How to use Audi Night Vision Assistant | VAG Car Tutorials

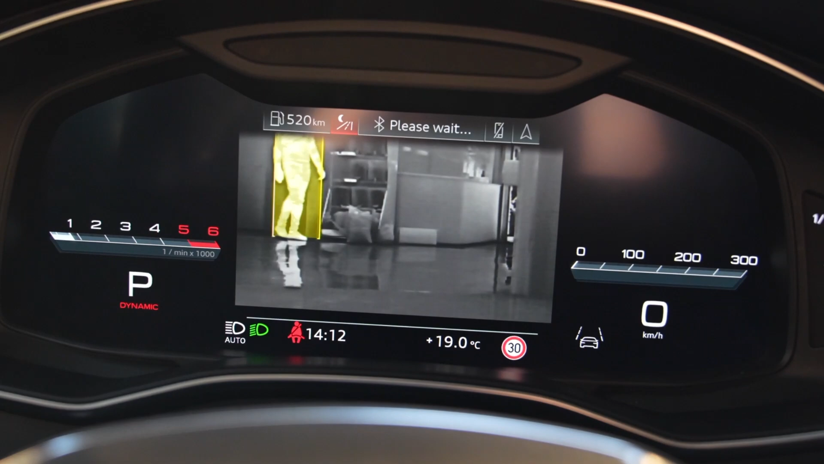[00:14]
the system uses an infrared camera
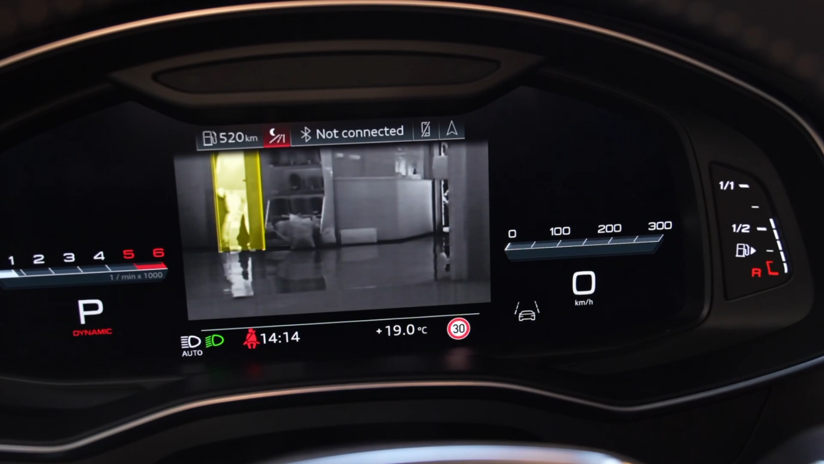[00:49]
Warmer objects such as pedestrians or animals are shown brighter on the screen, while cooler environments such as the road are shown darker.